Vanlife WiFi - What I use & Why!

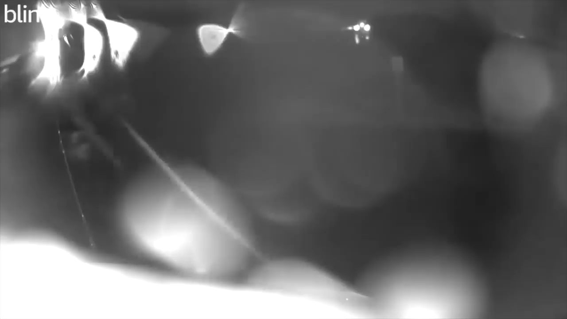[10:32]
Not only does it take quite a few seconds for you to connect to each camera, and if you've got an Echo Show,
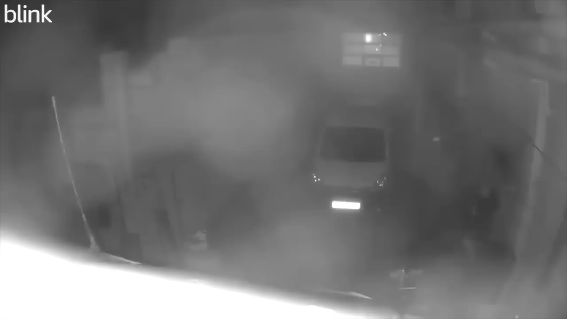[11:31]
So much so that you'd need quite well-lit areas to see things outside at night because their infrared sort of capabilities are pretty naff really.